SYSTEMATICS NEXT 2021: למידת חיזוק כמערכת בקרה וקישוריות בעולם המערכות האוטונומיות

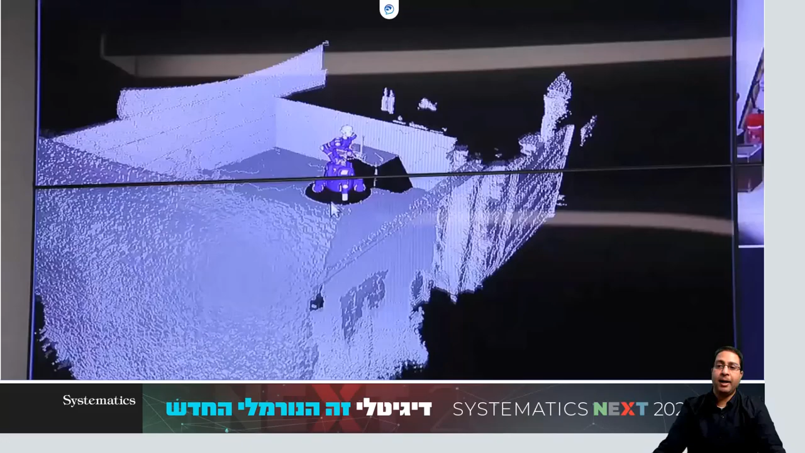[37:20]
השולחן והצינורות או כל מה שיש בסביבה בשלב הבא על הרובוט להבין מה הוא רואה זה השלב של הפרספשן למשל האם זה אדם,